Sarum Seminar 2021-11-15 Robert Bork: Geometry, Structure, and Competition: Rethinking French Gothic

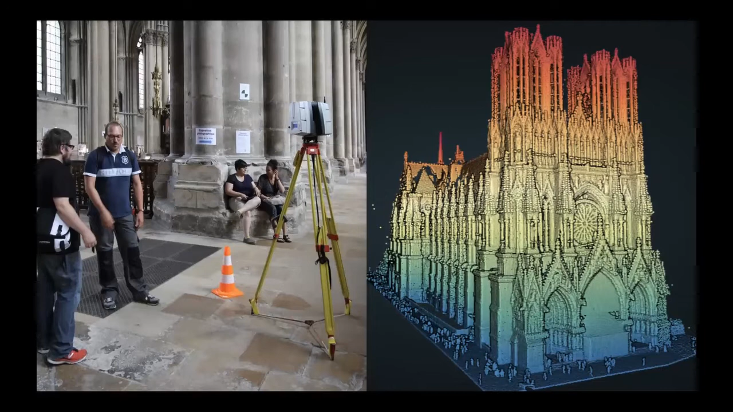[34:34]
allowing us to make a full 3d model of the cathedral shown at right so in the rest of my presentation I'll walk you through some aspects of Rennes using our laser scan as a basis here's the cross section to the